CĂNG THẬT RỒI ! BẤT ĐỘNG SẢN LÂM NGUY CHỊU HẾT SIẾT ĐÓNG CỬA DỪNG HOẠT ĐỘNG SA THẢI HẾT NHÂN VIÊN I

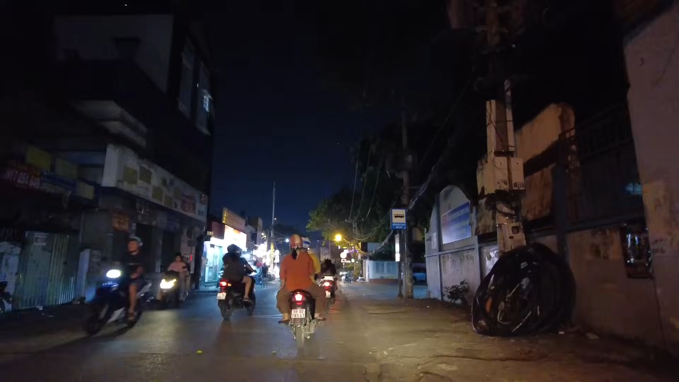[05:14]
Đó, phía bên tay trái mặt hình của chúng ta Đặc bằng đóng cửa yếm liền
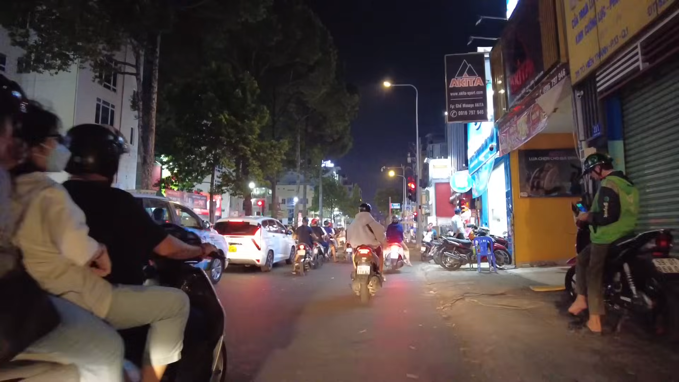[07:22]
Chúng ta đang có mặt trên của đường Sư Văn Hạnh, quận 10 của chú anh chị